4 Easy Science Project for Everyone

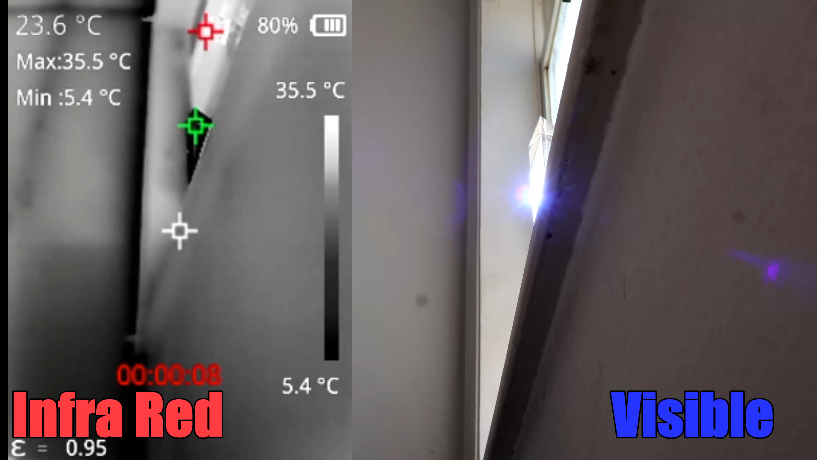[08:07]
On screen: spot 23.6°C, max 35.5°C, min 5.4°C, scale top 35.5°C, scale bottom 5.4°C
the infrared that our eyes can't see here
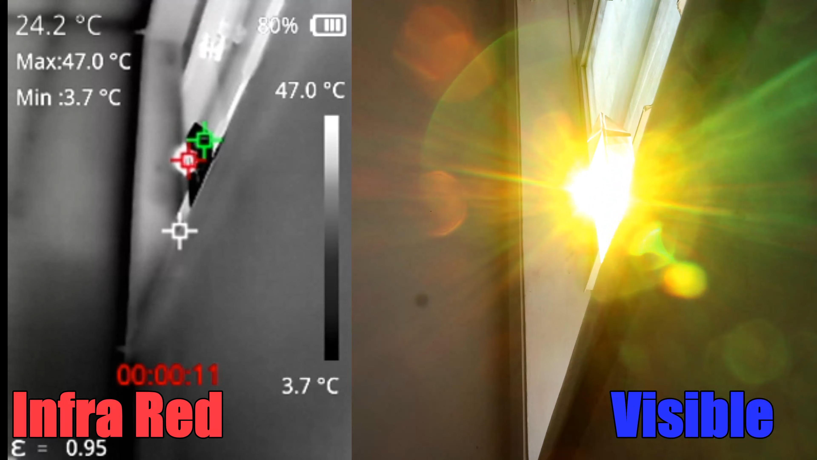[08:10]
On screen: spot 24.2°C, max 47.0°C, min 3.7°C, scale top 47.0°C, scale bottom 3.7°C
i use it to see what part of the spectrum the infrared are coming from and compared it
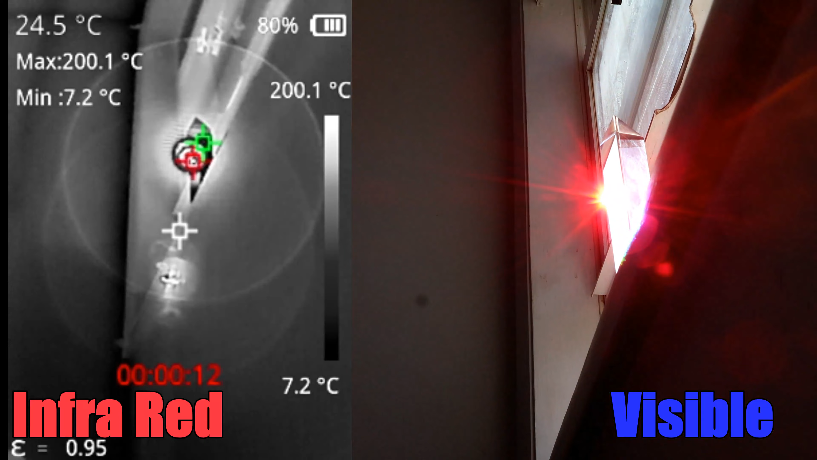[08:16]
On screen: spot 24.5°C, max 200.1°C, min 7.2°C, scale top 200.1°C, scale bottom 7.2°C
with what we see
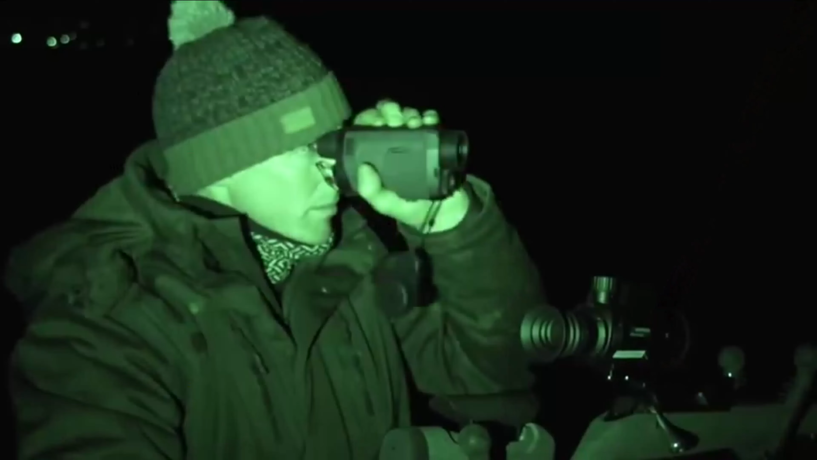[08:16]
with our eyes nothing happened really until we get to the red side as expected
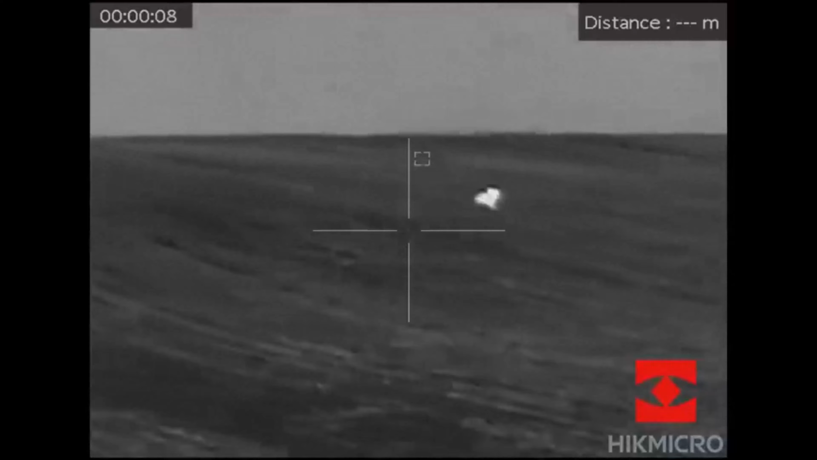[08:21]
pretty cool right with infrared we can see anything warmer than its surrounding like these rabbits running in the field or the air disturbed by the flame of